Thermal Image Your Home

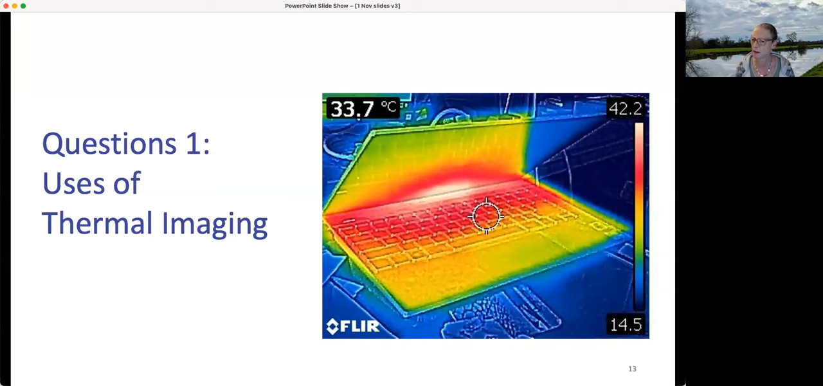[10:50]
On screen: spot 33.7°C
But if it's very often, it's causing a problem, then we have to send them away to be calibrated, and it does cost money. I'm not sure how much. Tom, have you any idea? About £200. So, I hope you can see this. I'm going to talk about the different thermal cameras that we have on loan. So, this is the oldest one we have, actually. We've been lending out for over a decade. So, it's a fluke. This is just saying it's one of them. And this has our fairly average 160 by 120 pixel resolution.
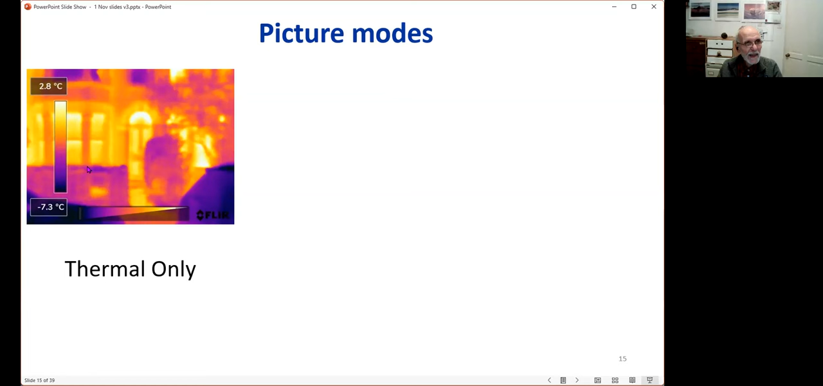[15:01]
On screen: scale top 2.8°C, scale bottom -7.3°C
So you can display just the thermal image, or all the layers and the pocket two says, well, you'll have this feature whereby you can overlay the edges from the visible image, which, as you can see, makes it much clearer what it's looking at and helps you interpret the images much better.
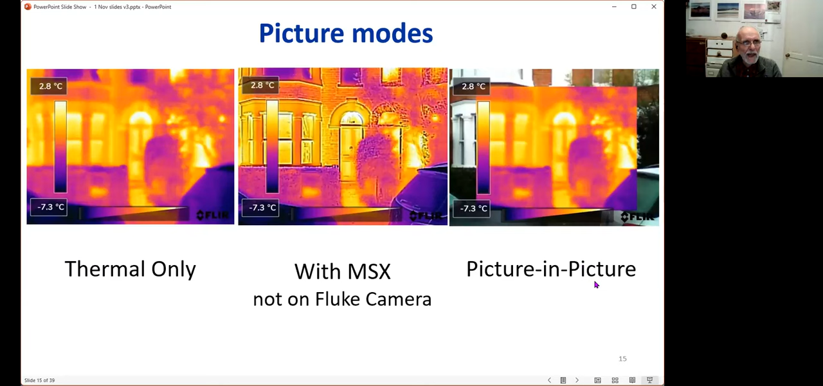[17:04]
On screen: scale top 2.8°C, scale bottom -7.3°C
So you get two pictures each time you take one and you've got those two sorts. And again, that's really helpful for exactly seeing what's being shown. So I'm just talking about another general thing with the cameras, that you have an auto mode for the color versus temperature scale. So the scale here that Nicola talked of, the camera constantly readjusts the scale to include the hottest thing in the image,
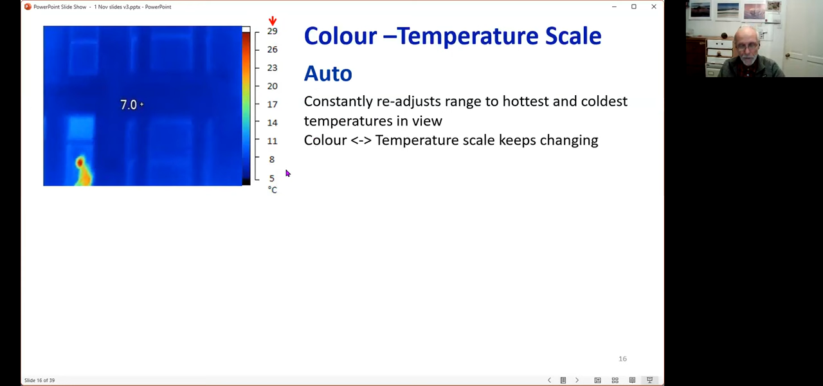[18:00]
And this in general, I recommend, you know, start with auto, you may not need to change away from it. But I'm just going to explain there are some advantages of using the manual scale, where you can adjust this range in different ways with different cameras. Some of the camera types call this a locked temperature scale rather than a manual one. And so here, it's the same image,
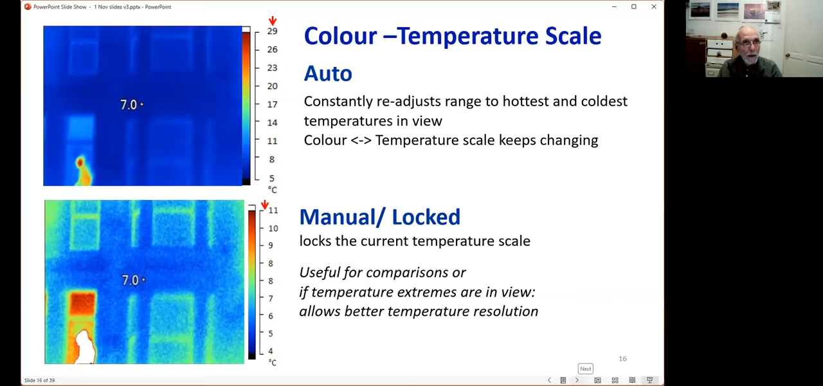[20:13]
And so make easier comparisons, the whatever this, this shade of blue will mean the same thing. And so here's just another demonstration of the auto and manual. We're going to show a short video, when we will pan around to the right. We're looking at a terrace townhouses. This is an older solid wall insulation. The house on this side has cavity wall insulation. Sorry, so that's what left is solid ball, not insulated.
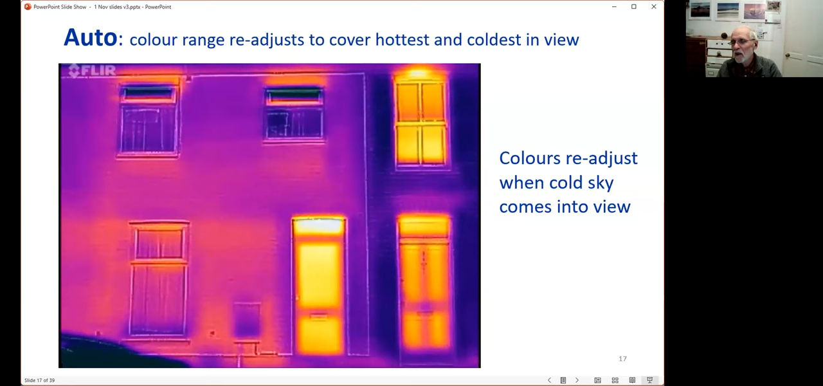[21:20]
So you often see really cold temperatures, temperatures minus 60 is for most cameras, their minimum, and that may be what it's displaying. But going on, just showing the same thing when the scale is locked. As we pan around to the right, you'll see that even when the cold sky comes into view, it's black, off scale cold,
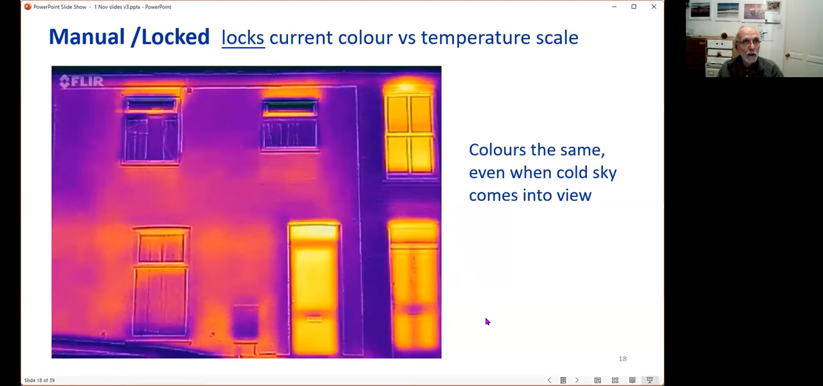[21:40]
and the colour scale hasn't jumped around. But normally, I suggest get going with auto, and see how you get on.
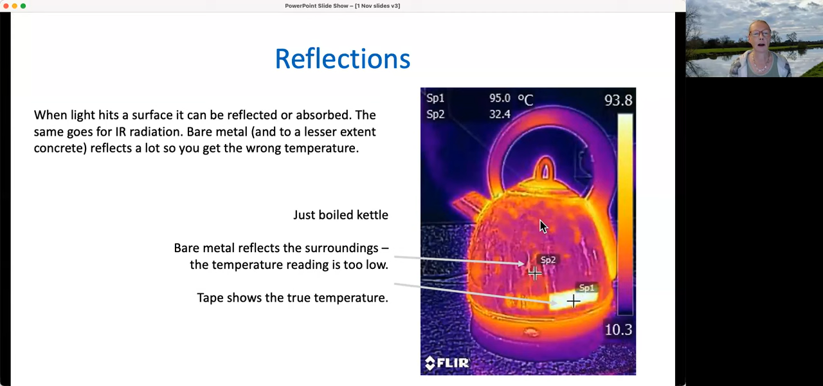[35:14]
On screen: scale top 93.8°C, scale bottom 10.3°C
Just stick a bit of that on, leave it for a minute or two to sort of get the temperature of the surface. And then you can take the picture and the heavy says 95. So which is that's the true temperature. So reflections are a serious problem that you have to be aware of.
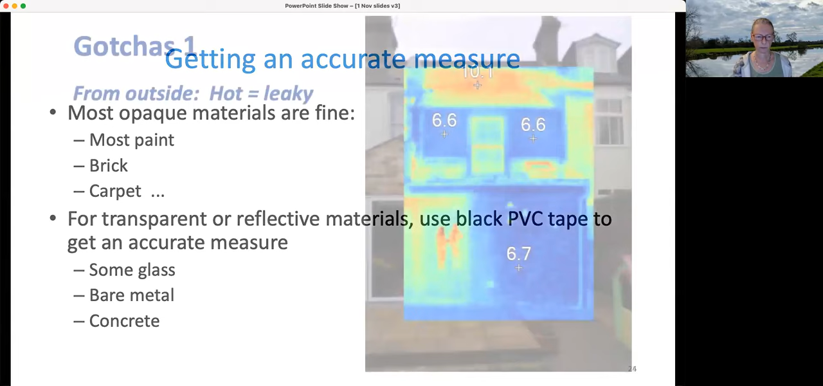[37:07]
So here we've got a picture, we're looking at the outside of the house. And we're looking at different parts of the surfaces. So we've got some windows, which are slightly reflective, but actually not bad, usually. And you've got some brick work, and you've got some glass work here. Well, yeah, the window is a bit different. We're looking from the outside. So the leaky surfaces are hot.
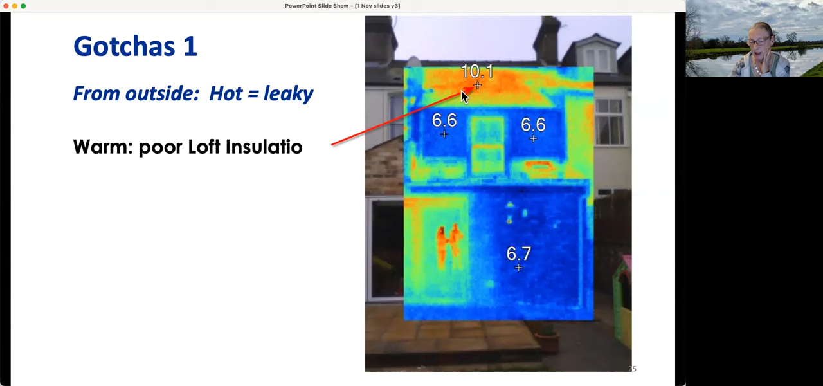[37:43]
The roof is warm. Well, that's leaky, definitely. By the way, it seems not usefully cloudy today, which is helpful. The wall insulation is quite reasonable. It's not too warm. It's only cooler than the roof. And in the glass here, we're seeing reflections. Those are not, we are not seeing people inside the house. They are reflections. Now, the easiest way to tell if it is reflections, if you're not sure, is to move. And if you move, and the reflections move, then it's a reflection.
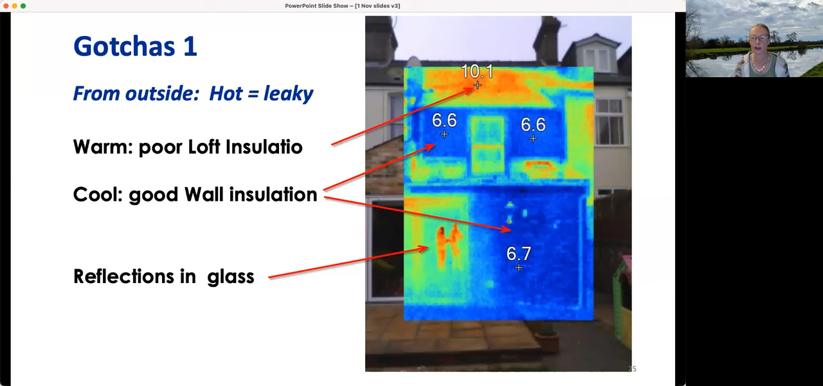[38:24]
But if they don't move, then they're not a reflection. If you see what I mean. It's usually pretty obvious. But you do have to remember. And you can sit there staring at this thing and think, oh, I wonder what that bright spot is. And then you suddenly sort of move accidentally not thinking about it. And you say, oh, oh, it was me. Right.
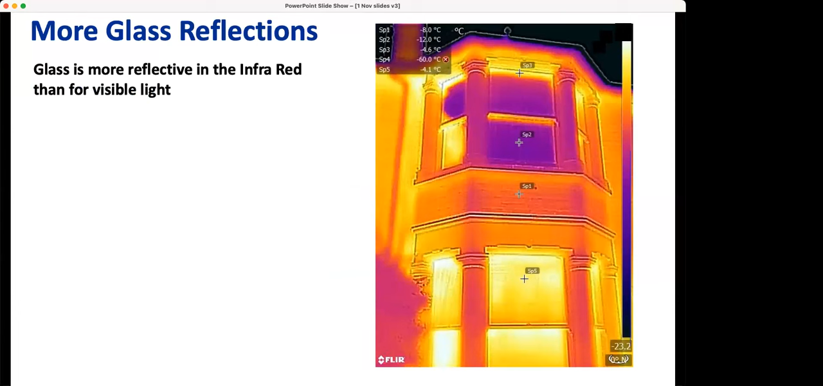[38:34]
More glass reflections. Sometimes we talked about the night sky being very cold. And sometimes you can find that the window is cold when you would expect it to be warm. And that's because it's actually reflecting the sky. Now, if you think about it, we're standing at ground level and looking up at the upper window, the light is reflected partially from the sky.
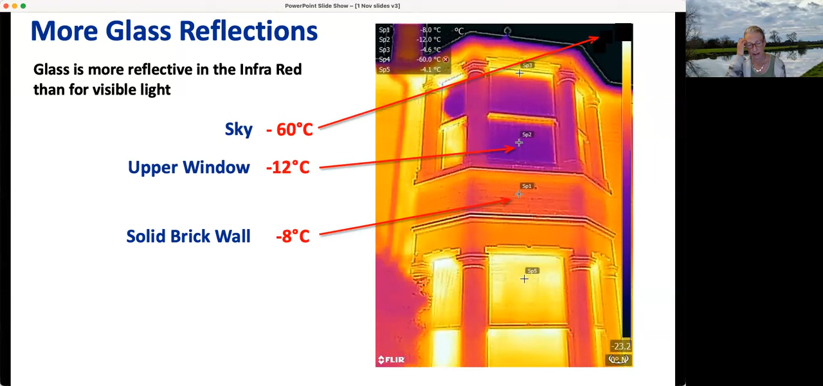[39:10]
So you might think, oh, gosh, that's an incredibly well-intennated window, but it isn't. It's because it's reflecting the sky. So you have to be, you know, sometimes it's a, sometimes it can be a bit misleading. And the lower window, on the other hand, you're kind of straight at it. And it's, it's not, you might see reflections from you and behind you, but you won't see reflections of the sky at least. So again, you can be moderately careful, but most of the time, it's not bad. Most of the time, the windows give a reasonable, at least useful results. It may not be accurate, but it's useful.
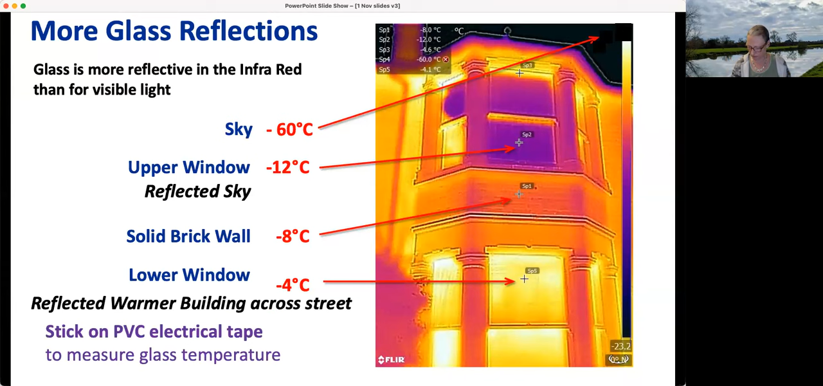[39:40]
And of course, if you're in a doubt and you want to know, stick some PVC tape on it.
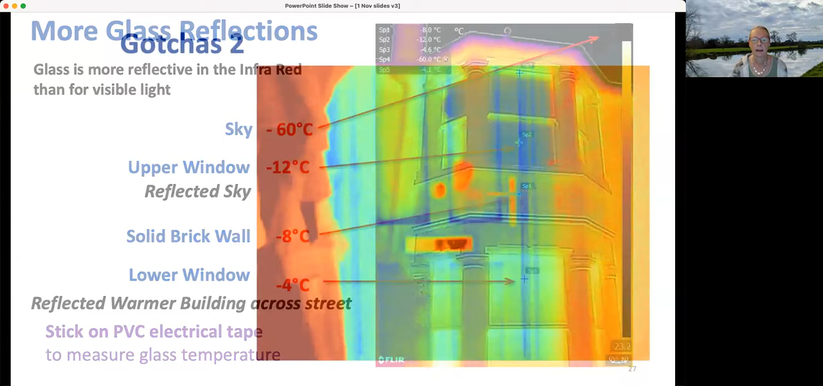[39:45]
So here's another example where we're looking at a door, doors. This door is sort of partly wooden and partly metal. And this area here is classically hot.
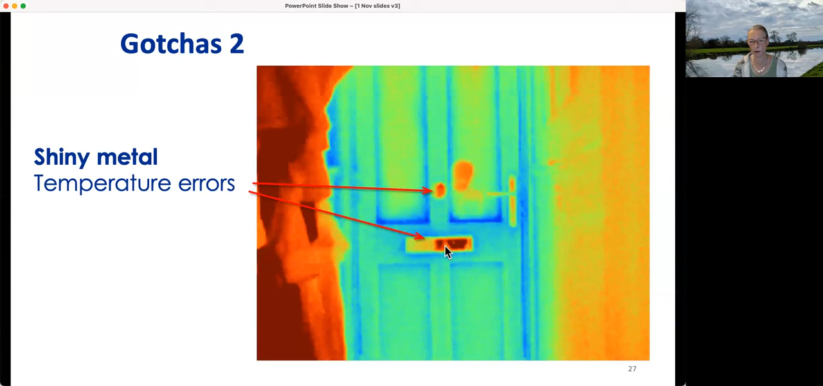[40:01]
And you will find that if you step to one side, you will find it is a, it is a reflection of you. It moves.
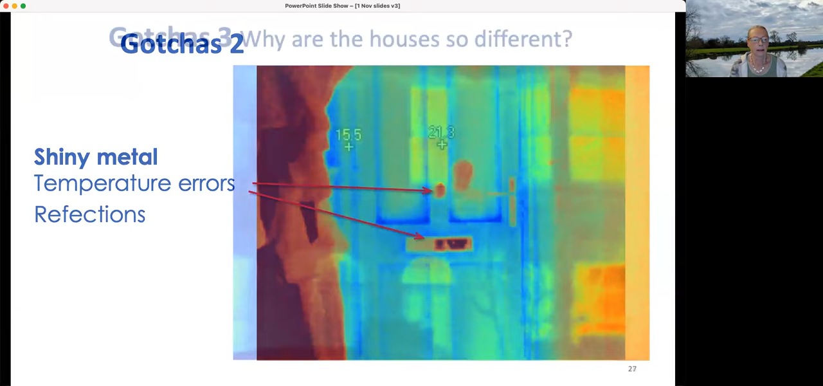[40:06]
Why are the houses so different? Yeah, this is, I'm going to ask you what you think here. So we're looking at two different houses here. One on the left is, is cold and the one on the right is, is apparently warm. And particularly, the windows seem to be leaking heat and particularly this window. So what do we think might be the cause of the fact that this house is leaking heat through the windows and that one isn't?